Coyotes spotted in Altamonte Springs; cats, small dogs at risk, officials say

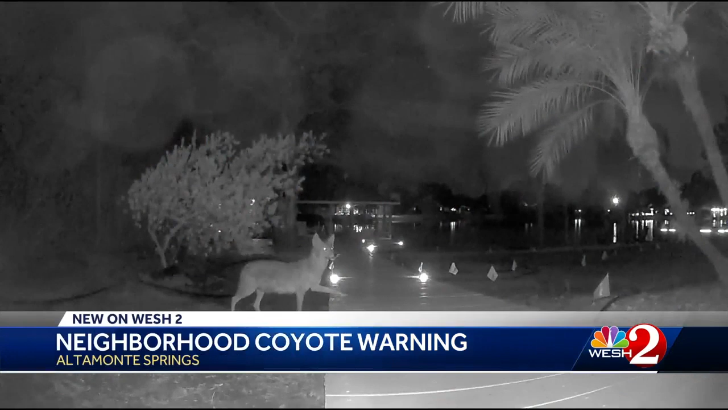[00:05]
Lynn Martin wasn't looking for a coyote, so when he popped up all bright-eyed on her night vision camera, it was a surprise.